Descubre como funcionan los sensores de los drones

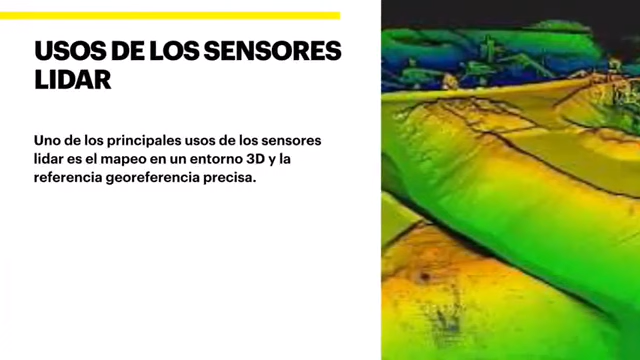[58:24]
lidar permiten que por medio del drone se pueda tomar un mapeo o una especie de imagen en 3D de una referencia precisa de un lugar como la imagen que te muestro a un lado una aplicación muy interesante es en la arqueología porque permite identificar
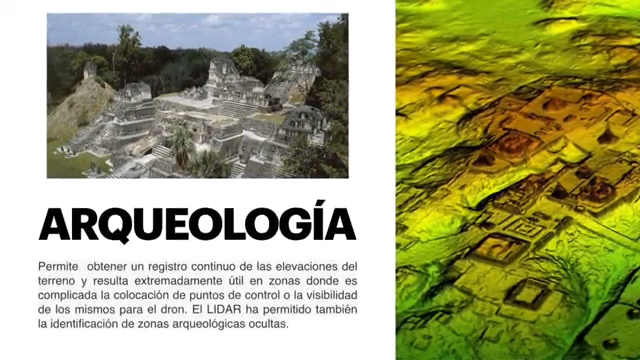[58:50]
donde no se había visto que existía y se utilizó este tipo de tecnología